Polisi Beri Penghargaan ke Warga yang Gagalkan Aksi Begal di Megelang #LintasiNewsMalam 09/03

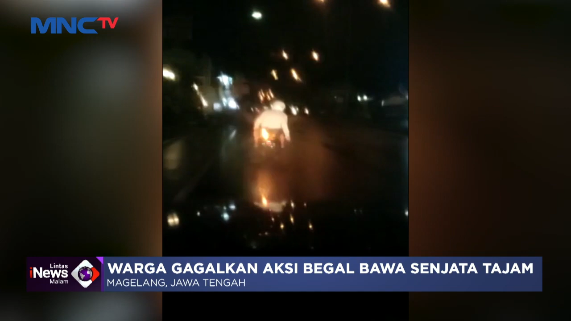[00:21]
Inilah video amatir milik Muhammad Holik Subiarto bersama duarkannya saat mereka mengejar para pelaku kriminal jalanan atau begal di Jalan Magelang, Jogja, Magelang, Jawa Tengah.